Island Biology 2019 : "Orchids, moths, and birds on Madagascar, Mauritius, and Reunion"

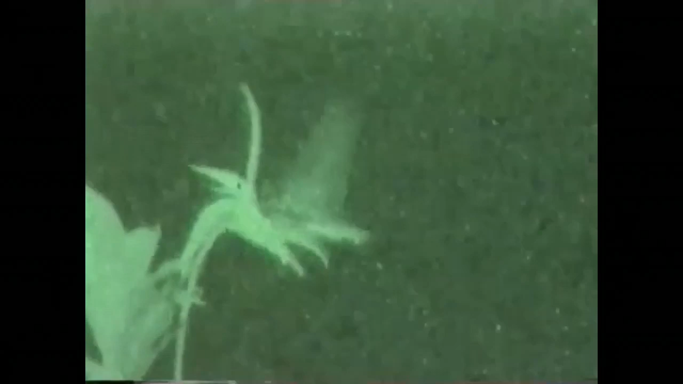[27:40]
This is Xanthopan morganae predictor taking nectar from Angraecum sesquipedale, as first documented in 1992.